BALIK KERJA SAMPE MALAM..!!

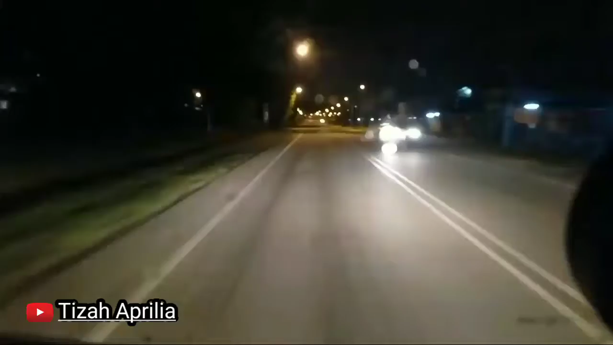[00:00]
Assalamualaikum warahmatullahi wabarakatuh. Jumpa lagi dengan channel Nisa Pria. Balik kerja, guys. Ini perjalanan malam. Gak ada mobil ini senyap ini. Ini daripada kampung mobil gak ada yang benar. Cuacanya agak grimis-grimis sedikit, guys.